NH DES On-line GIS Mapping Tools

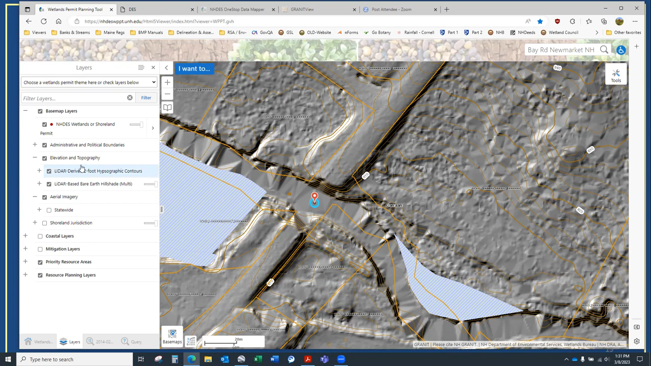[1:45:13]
if there's you can see this shaded feature here something's going on here that's draining right into the mass coma so pretty powerful stuff if i close that